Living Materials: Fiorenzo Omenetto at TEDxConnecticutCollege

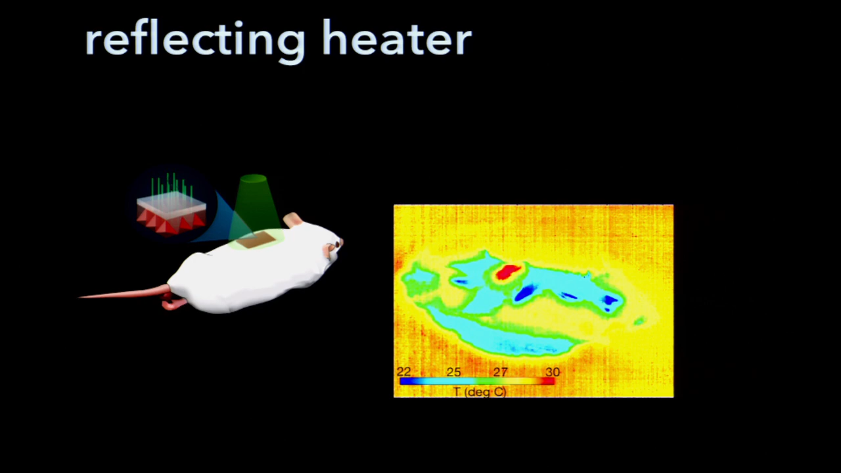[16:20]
So while it's still doing its reflection function, it can also have the addition, in this case, of gold nanoparticles that then instead of illuminating with white light and getting light back, you illuminate with green light, and now that little patch heats up.